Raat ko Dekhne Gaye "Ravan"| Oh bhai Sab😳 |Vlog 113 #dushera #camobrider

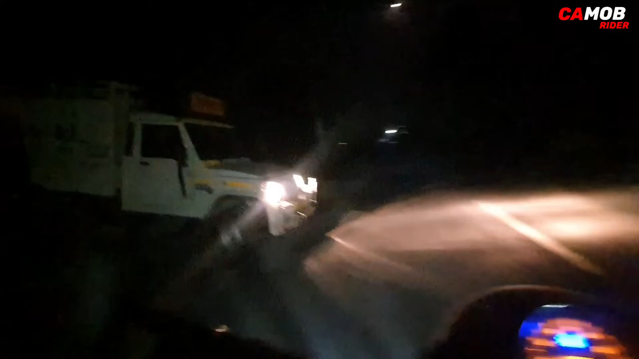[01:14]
आगे ना कुछ नहीं दिख रहा होगा कुछ नहीं
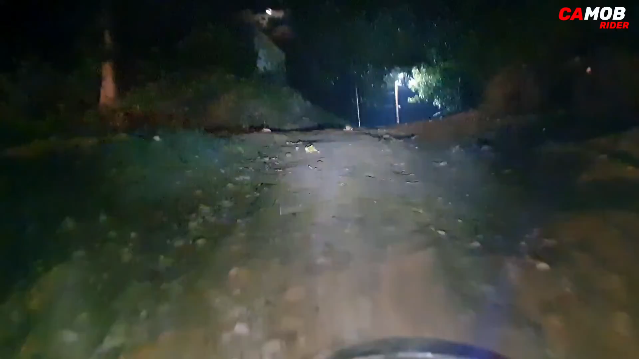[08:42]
यह था वो रोड आने का यह हो रोड आपर पीपल का पेड़ भी है ना